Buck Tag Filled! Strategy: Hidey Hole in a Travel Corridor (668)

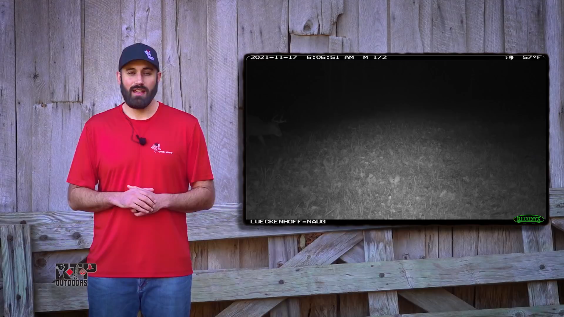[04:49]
It was still too dark to see, let alone film, but Danny could hear deer out in the food plot. That deer just happened to walk in front of a Reconyx and even though Danny didn't know it at the time, that deer was Frank.